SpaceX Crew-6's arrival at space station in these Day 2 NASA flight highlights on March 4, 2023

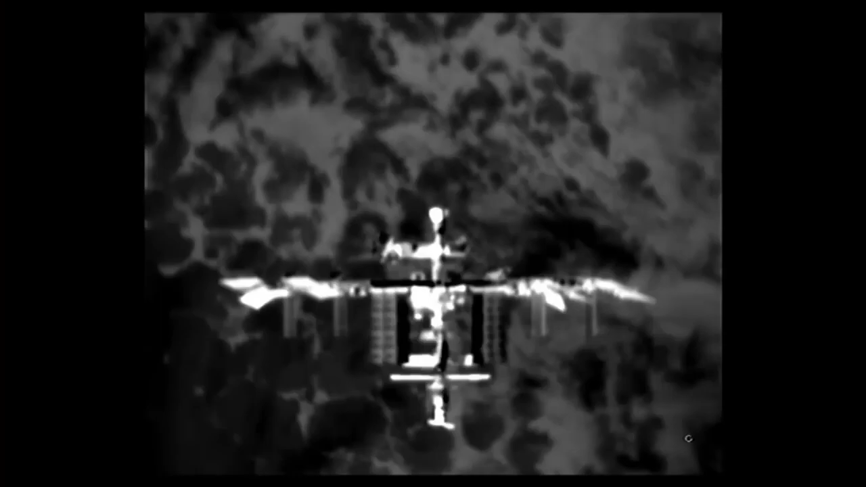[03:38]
You saw the Draco firings to get us. Now we're on that docking axis with Zenith port.
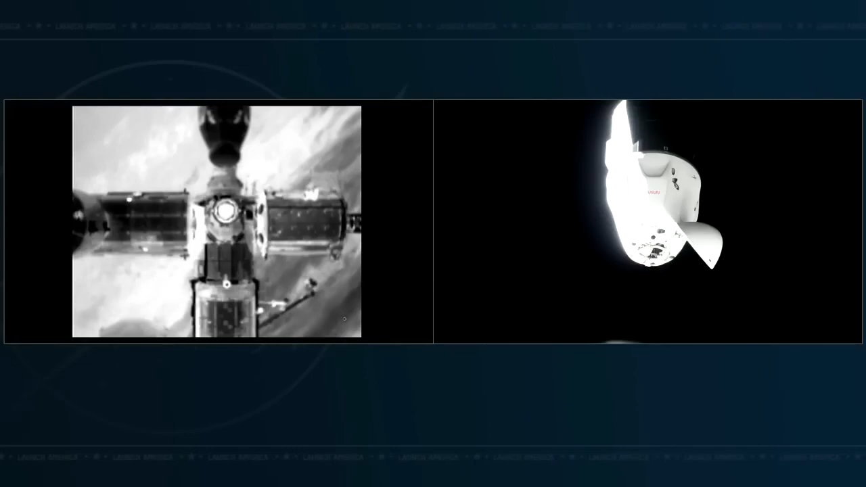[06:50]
Definitely not the first time we've seen that. We've had a lot of these handovers between crews aboard Dragon. You can actually see that Crew 5 capsule there at the top of that thermal image that was on the right-hand side of your screen.